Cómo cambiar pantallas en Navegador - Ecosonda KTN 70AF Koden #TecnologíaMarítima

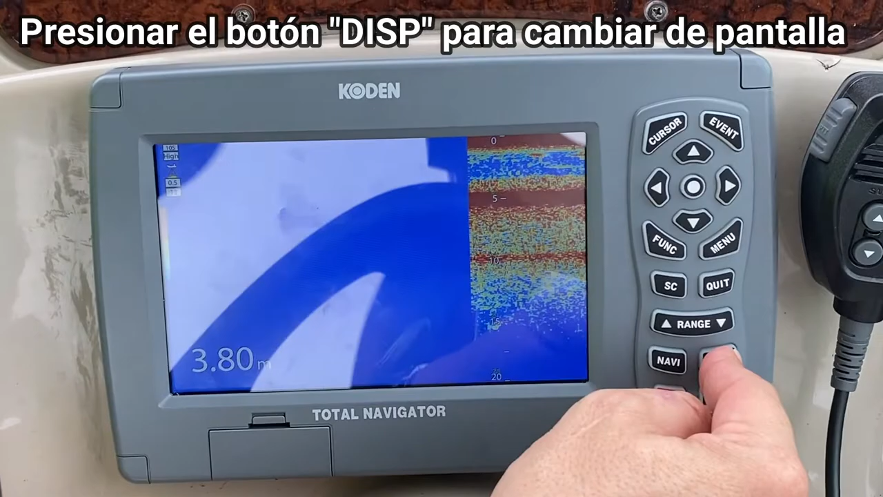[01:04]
On screen: depth 3.80 m
Siguiente pantalla, ecosonda en la parte inferior, cartografía en la parte superior.